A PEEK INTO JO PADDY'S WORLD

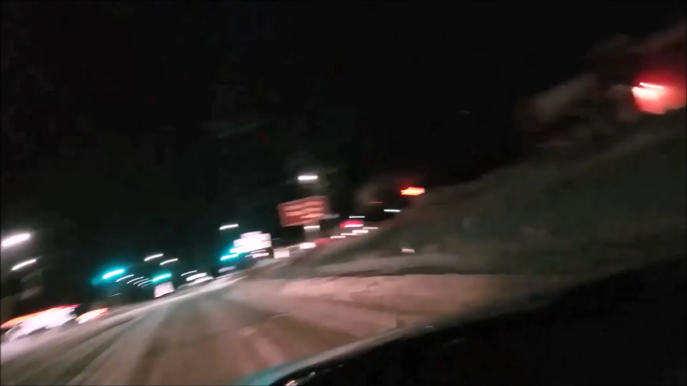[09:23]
Look, you guys, I got cells in my windshield. Can you see that? Got past the red light here, green light, whatever.